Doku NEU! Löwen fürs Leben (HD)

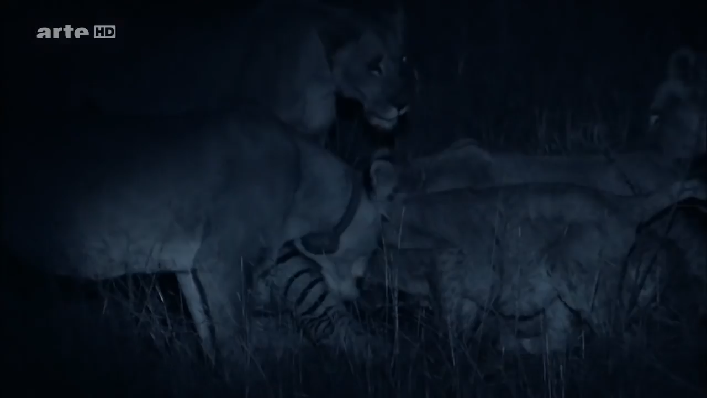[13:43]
Tiere genießen den Geschmack von frischem Fleisch und Blut, als die Erwachsenen das Festmahl mit ihnen teilen.